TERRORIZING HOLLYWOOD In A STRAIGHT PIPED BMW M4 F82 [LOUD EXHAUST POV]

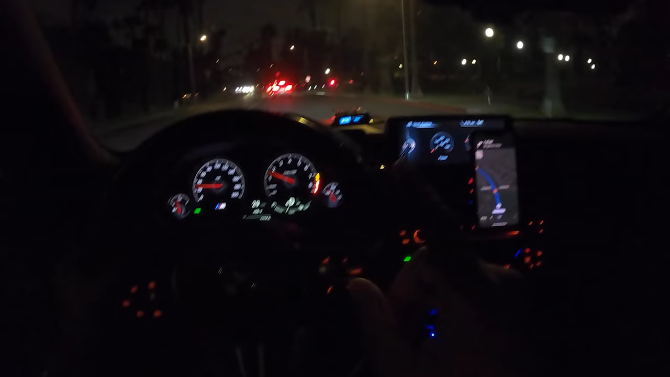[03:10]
Already see some cop lights. I don't know what's going on there.
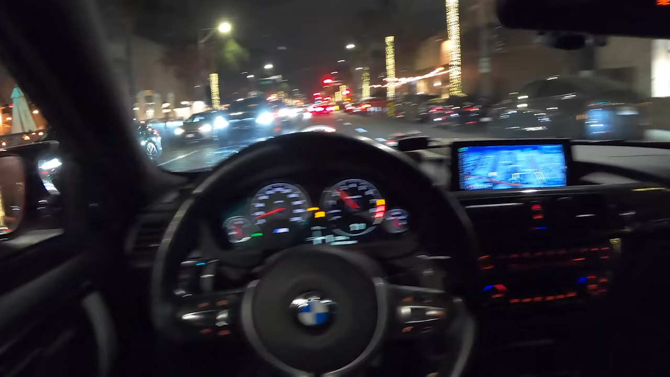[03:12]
Here we are. Dale Drive. Oh. Oh my God. What was that? Oh Lord. That guy can't drive. Look at that Phantom.
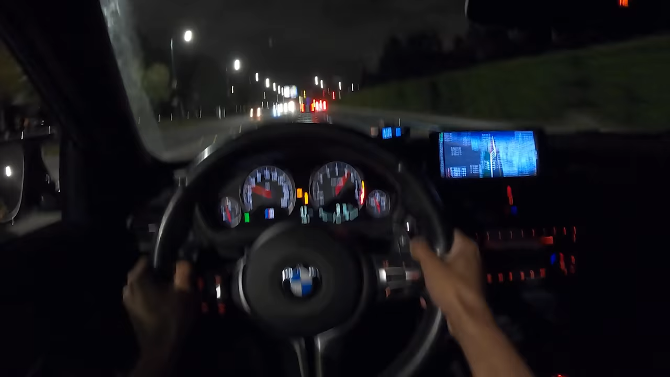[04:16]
This is Hollywood Boulevard. This is kind of anti-climatic. It's closed. So let's rip it. Sorry to these people under the bridge, but gotta do it. Oh my God.